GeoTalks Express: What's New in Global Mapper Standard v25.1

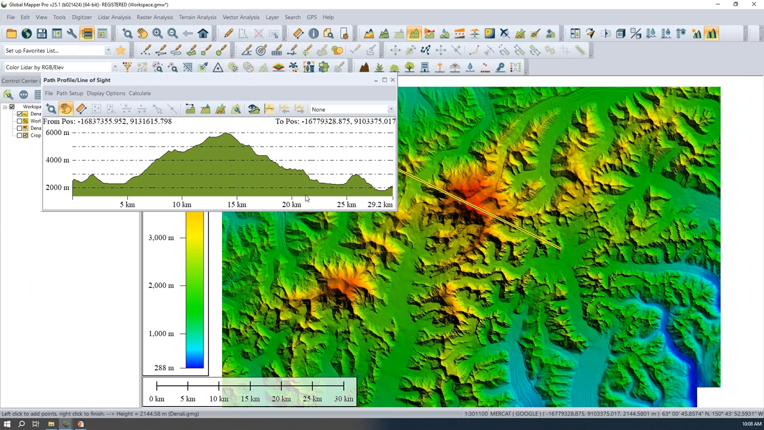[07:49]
across some of the terrain that i have here we can see that dialogue pop up and you know this to this point we're just looking at functionality in this tool that has been already existing it's a very great tool for viewing that cross section um of 3d data um in
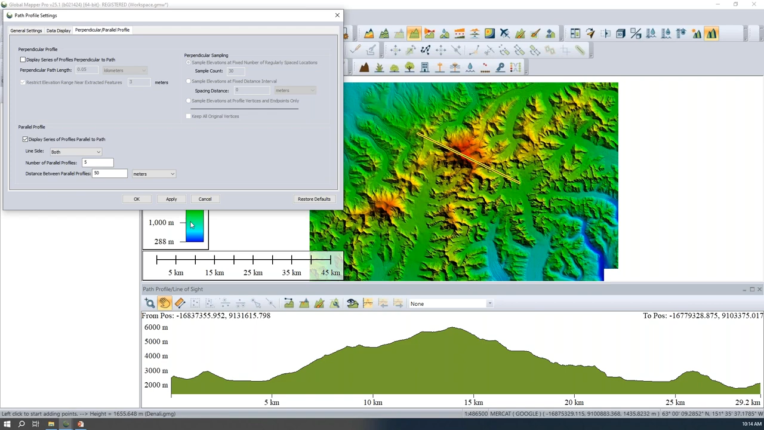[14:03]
drawn line i can choose to create parallel lines on the left right or both sides of my line and that's in relative to the direction in which that line is drawn i can choose the number of parallel profiles that i would like to show and then the distance between those parallel profiles so i will increase that
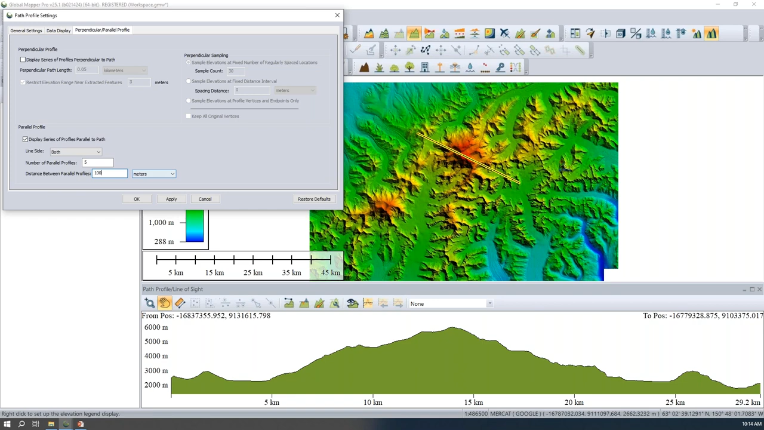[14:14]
distance so we can see it a little more clearly on our data here click apply and zoom in a little bit so we can see these profiles 100 meters apart again i can use these arrow buttons or the arrow keys on my keyboard to move through those profiles so this might be useful for a segment of a ridge line looking at how that elevation changes um you know sampling part of a road
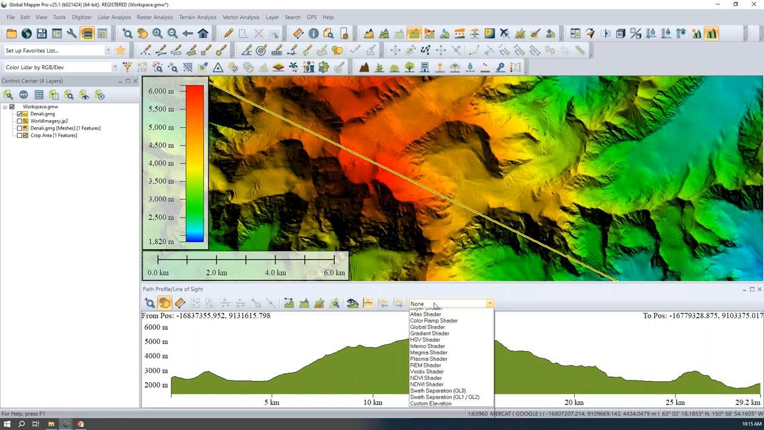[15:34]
now right now my terrain that i have displayed is shaded with this green color and that can be customized with a right click in the profile window and choosing to set the terrain color but the new option with this drop down in the profile is to shade the terrain based on an elevation shader so we have these shaders in global mapper to display elevation um or shade the elevation values of gridded data in 2d and 3d view and we've now expanded that to the path profile so we can see that shader with the same shader as in the 2d view if you have a layer specific shader assigned
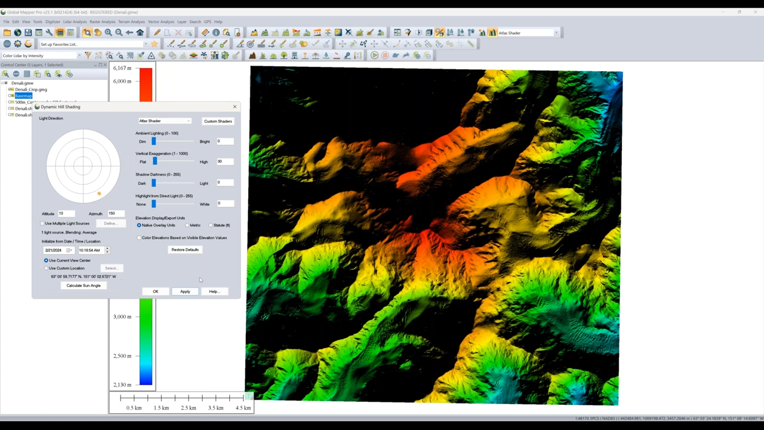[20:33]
or maybe you need to focus on a specific location within your data set a great way to do that i'm gonna go ahead and go back to my current location in case i change that i did not um the nice thing about this is it will also be retained in 3d view here let me document 3d view and so the the sunlight perspective is the same in 3d as it is in 2d so it really allows us to get um a really good perspective of um our data with that new hill shading and sun angle location
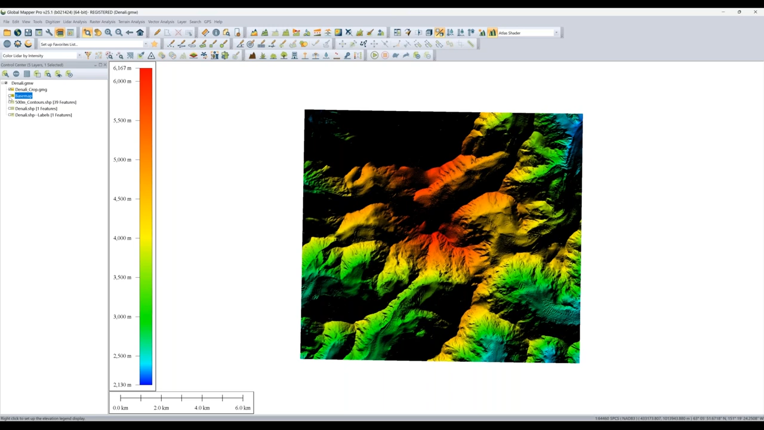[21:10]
so i'm going to go ahead and enable a little bit more data here so we're looking at this is similar data set to what mckenzie was looking at happens to be near denali in alaska um some basemap imagery shockingly we don't have great uh imagery available for uh
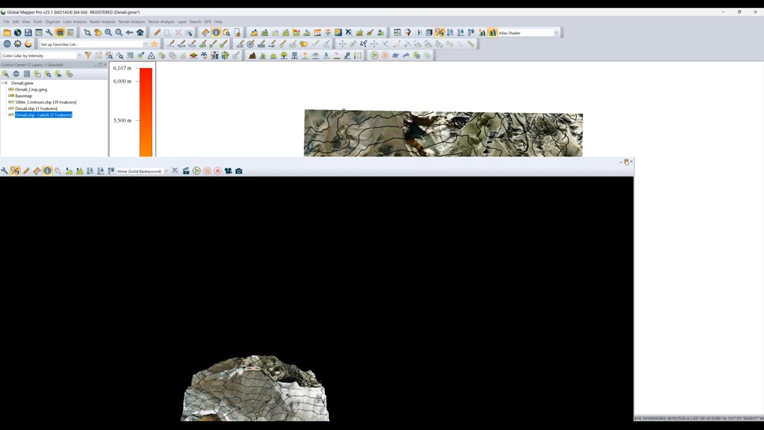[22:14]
information about them as well so i'm going to zoom in here a bit to denali still
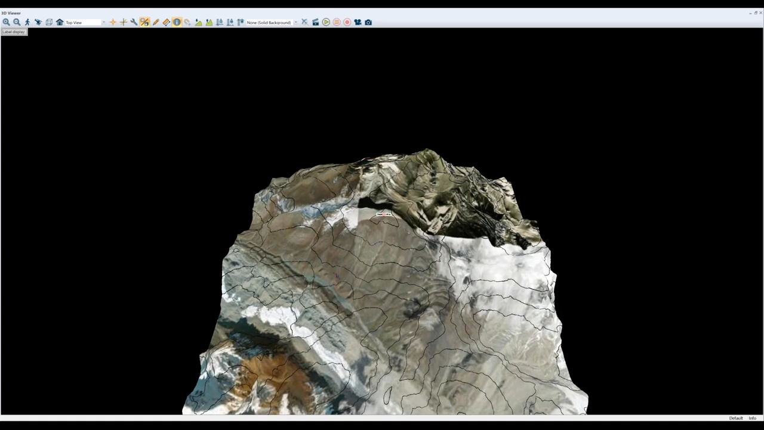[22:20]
have all my contours my imagery is draped on my terrain nothing out of the ordinary there i can now go ahead and click a feature i can see its
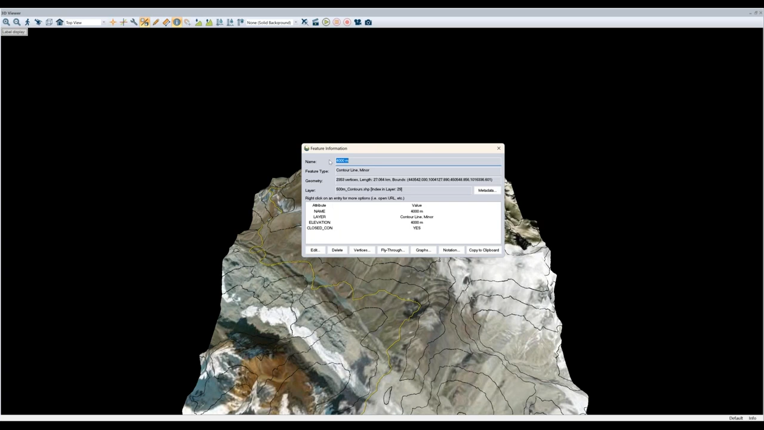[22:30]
feature information directly in 3d view all that same information is available to me there also helpful if maybe you need to really get it and take a look at a
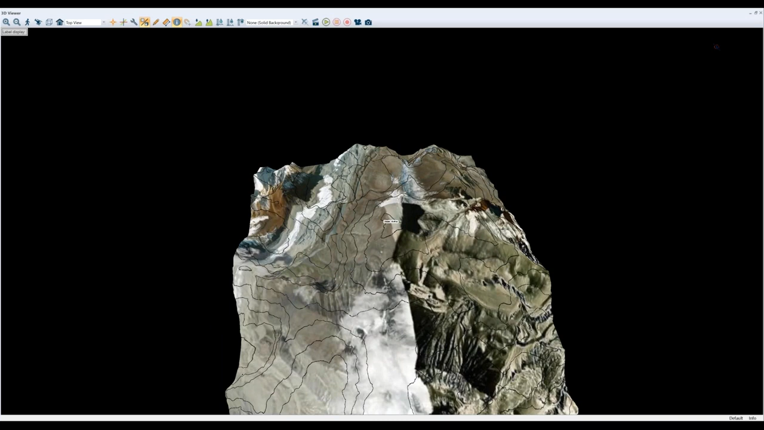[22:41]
specific point that i turn that point off i might have but we use the smaller contour here
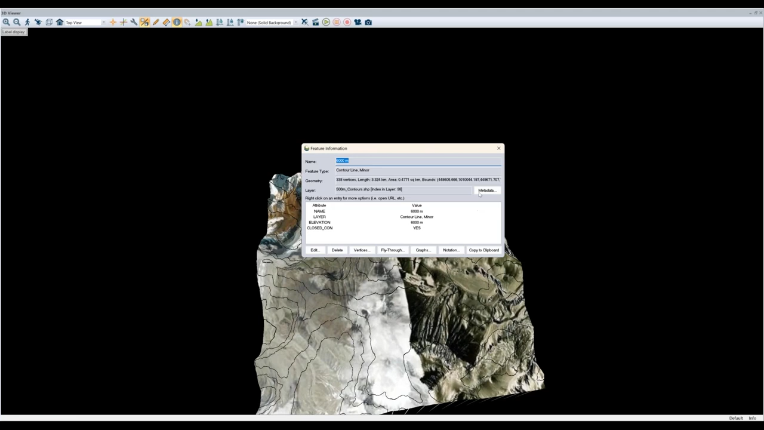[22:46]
so i can zoom in see whatever feature information i need and if maybe you're working on dual displays
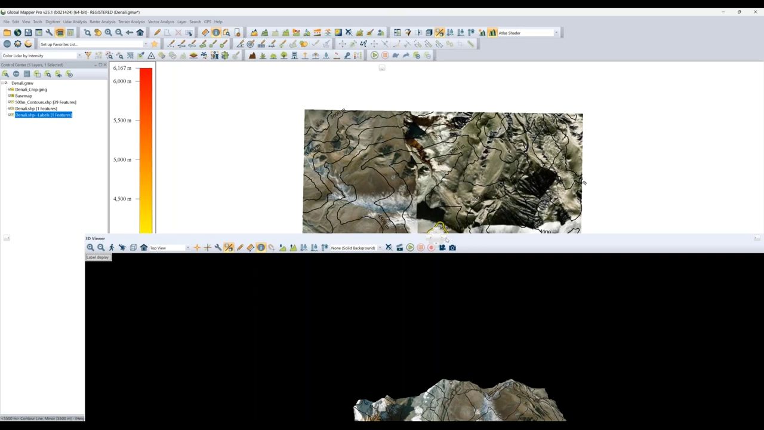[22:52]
or you know side by side like i am now you'll also get a reflection of that in the 2d view so you have all the information on hand as you need it and as you need to work with it so really you know handy way to adapt kind of the application to your workflow as you need to work with and interact with data
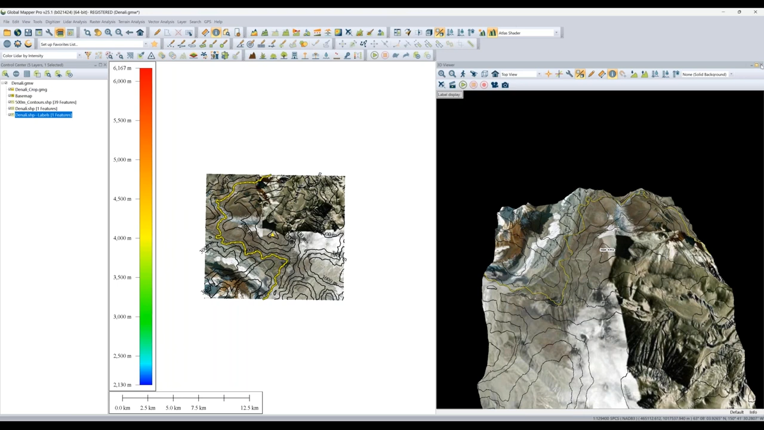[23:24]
all right mackenzie i will go ahead and kick it back to you if we haven't had any questions come in
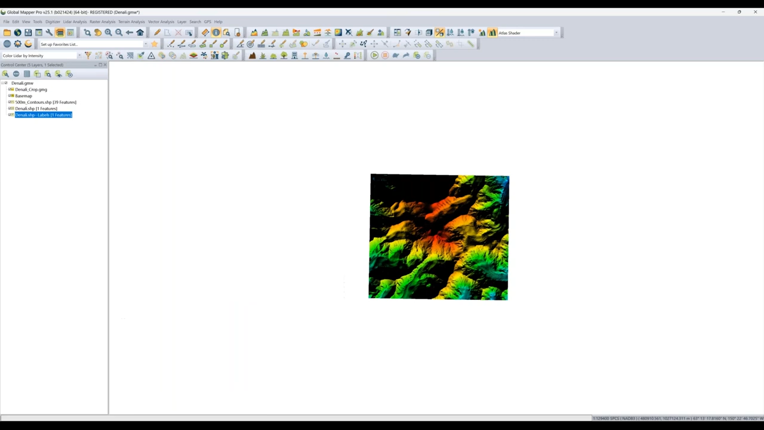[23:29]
uh nope no questions on those features so far um both very useful for interacting with more of that 3d data and visualizing it though thanks for thanks for showing those jeff yeah